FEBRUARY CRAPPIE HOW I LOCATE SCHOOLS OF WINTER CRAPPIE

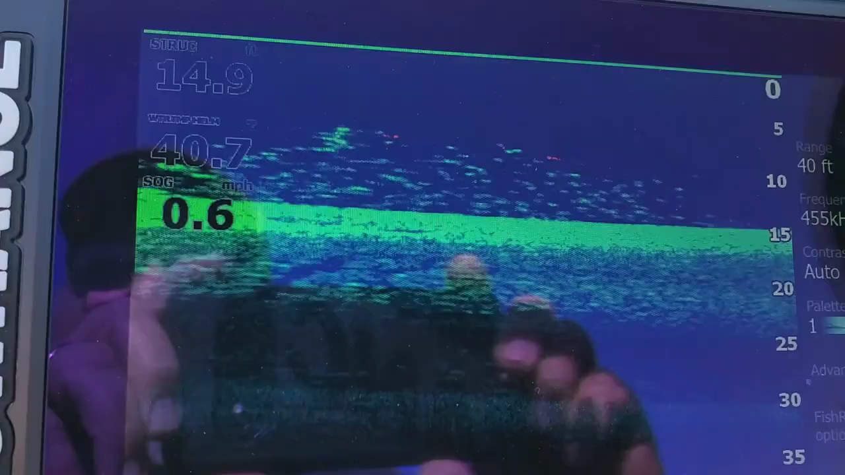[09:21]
On screen: speed 0.6 mph
But I'm running parallel with it.
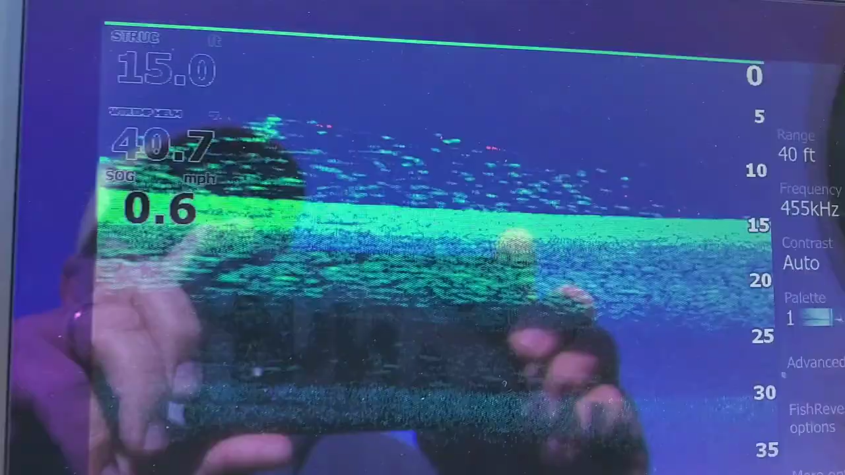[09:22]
On screen: speed 0.6 mph
So you really can't tell it's a ledge.
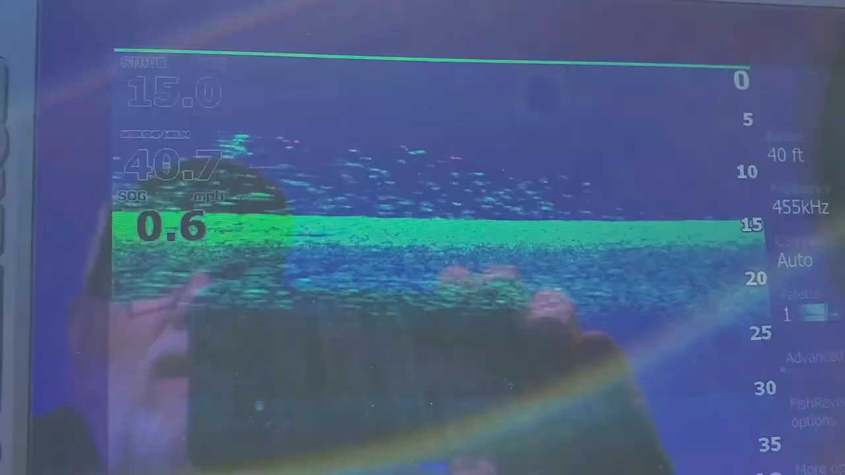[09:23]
On screen: speed 0.6 mph
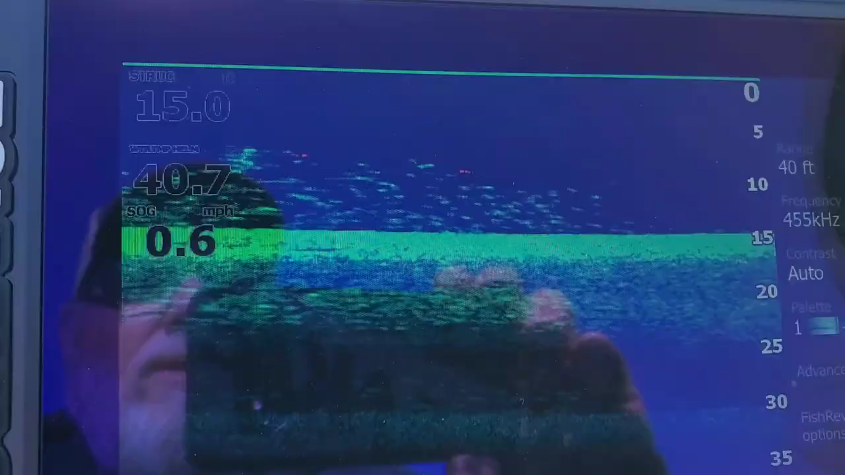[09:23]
On screen: speed 0.6 mph
But there's a ledge there with a tree hanging on it.
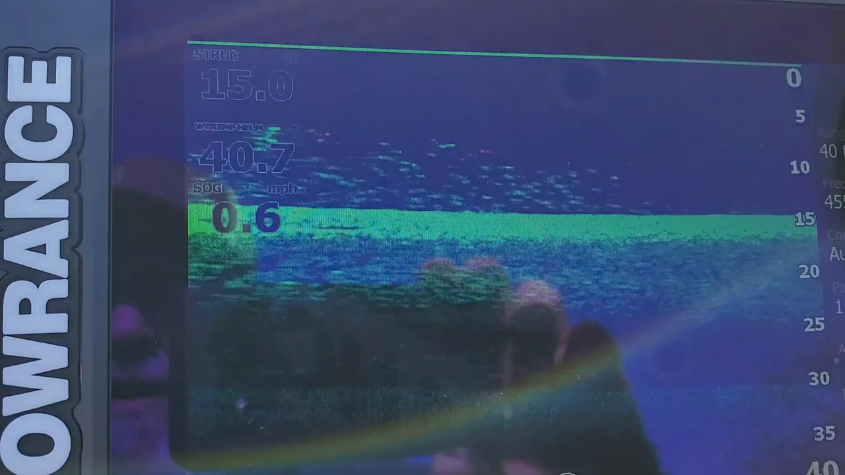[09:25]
On screen: speed 0.6 mph
I'll show you that when I get back to the other view. There's some more fish right there.
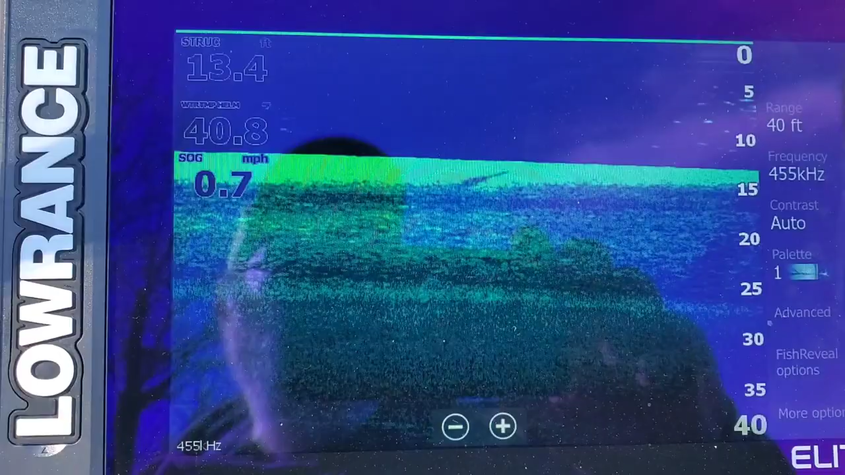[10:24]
On screen: speed 0.7 mph
There's some fish. Water's about 13 and a half foot deep there. There's not much of a ledge here. It drops off fast close to the bank. But there is a tree right there. You can kind of see it.
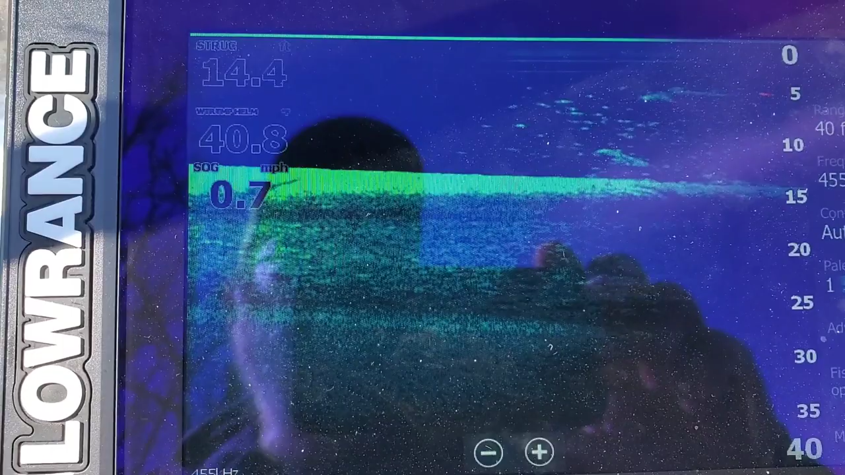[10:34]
On screen: speed 0.7 mph
But there are a few fish hanging on it. And heck, they're fairly shallow. They're five foot deep down.
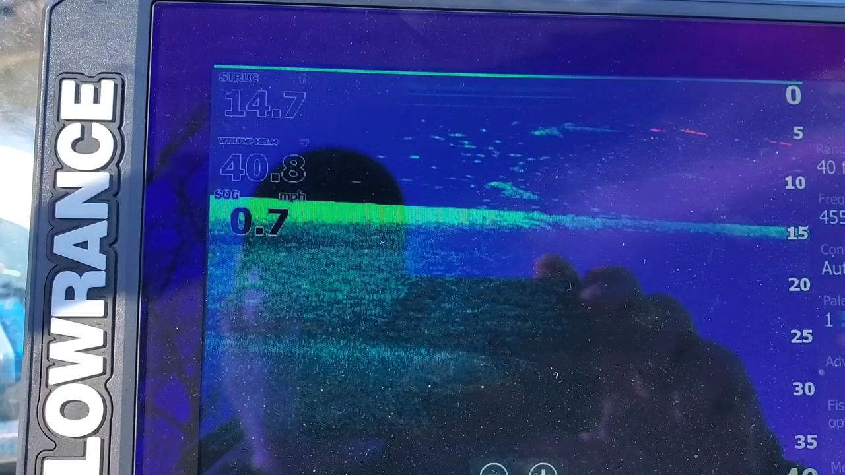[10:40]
On screen: speed 0.7 mph
Water temperature's come up a little bit, but not much. But we'll get on them and see if we can catch a few of them.
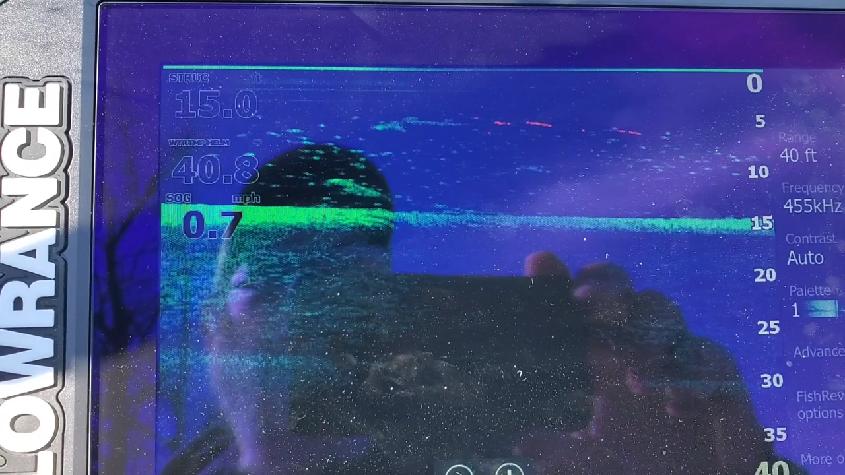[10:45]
On screen: speed 0.7 mph
We're in about 15 foot of water now.
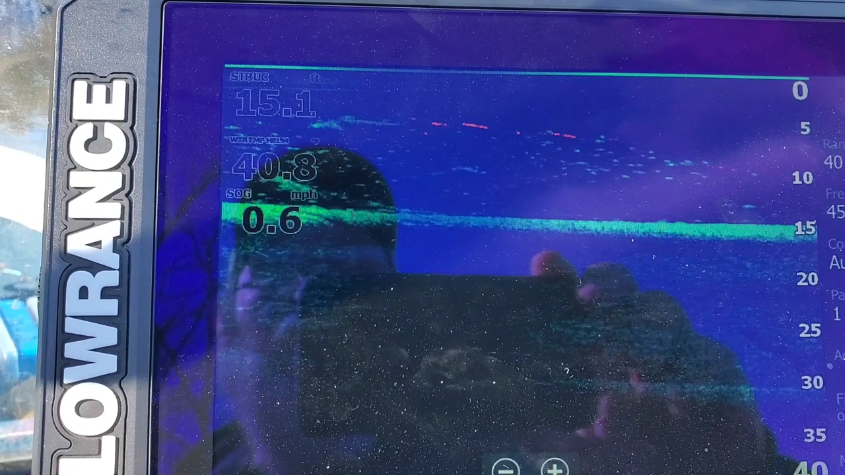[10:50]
On screen: depth 15.1 ft, speed 0.6 mph
So we'll see. I said there's just a tree there. It's not much of a ledge.
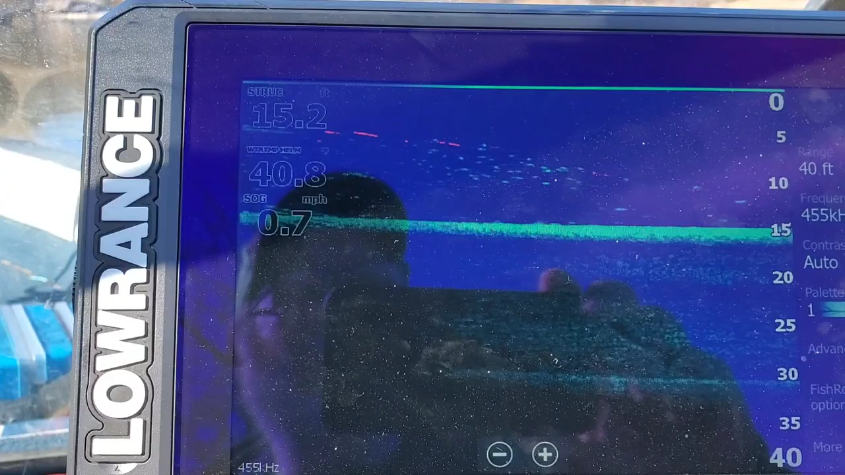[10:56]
On screen: depth 15.2 ft, speed 0.7 mph
But it's still in 13 to 15 foot of water. So it's still fairly deep. Fisher's kind of shallow though.
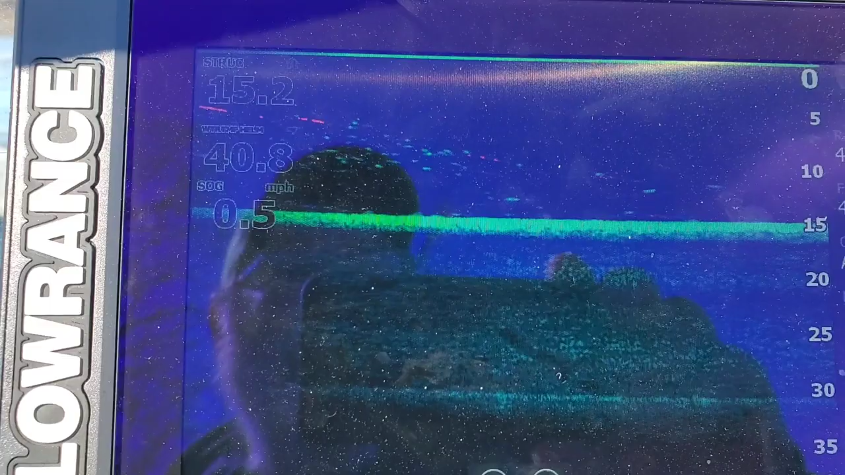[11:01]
On screen: speed 0.5 mph
They might be coming up for that sun. Get in that sun.